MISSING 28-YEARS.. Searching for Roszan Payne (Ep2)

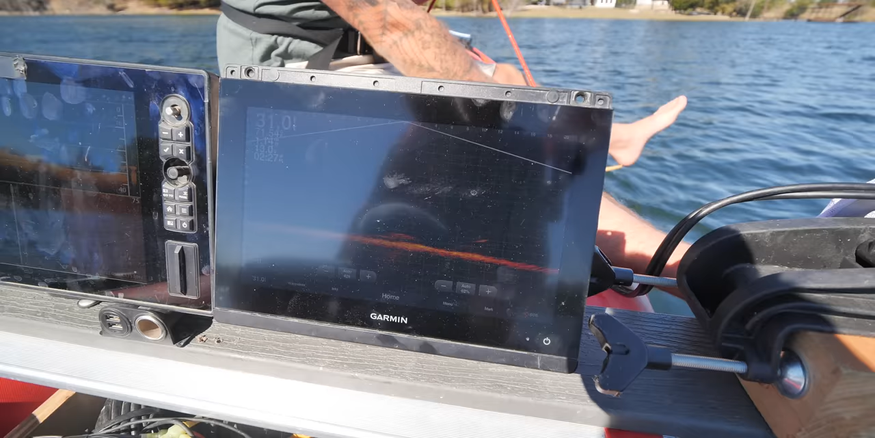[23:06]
But I got to come up on it. All right, I see your magnet. Okay, drop it right there. I see all these different rocks here. Nope, this is not a rock.
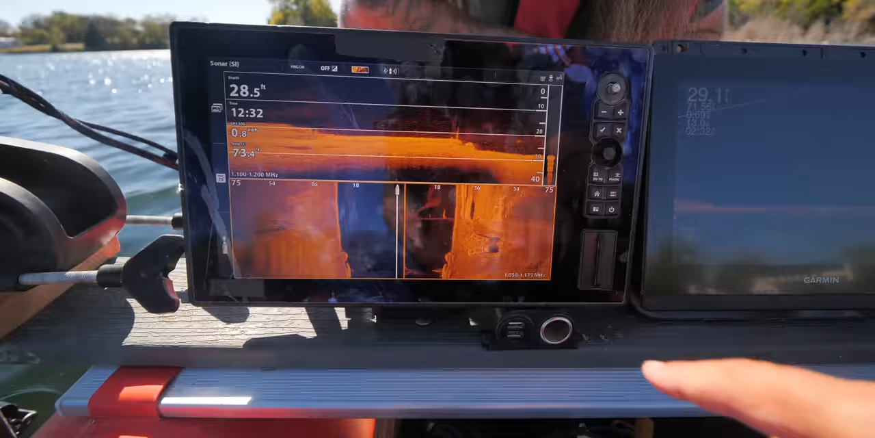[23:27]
On screen: depth 28.5 ft
Look right here. Two of them side by side identical. So now I'm going to come over here. Oh, you're really low. Why is your magnet still in the water?
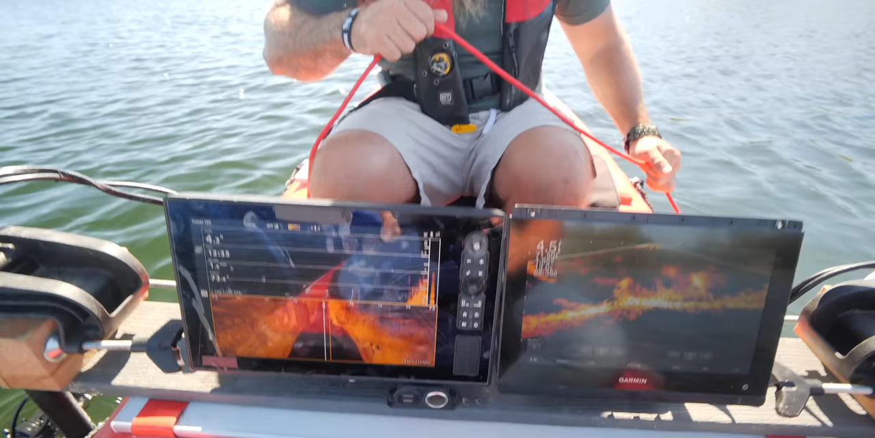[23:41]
Why is your magnet in the water right there? Oh, that's probably what it is right there.
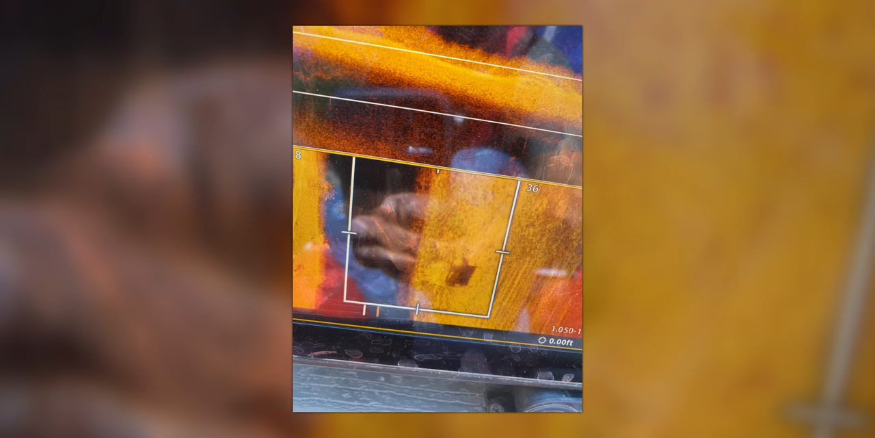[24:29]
And I kind of came right over the top of it. Kind of in that shape. Yeah, maybe.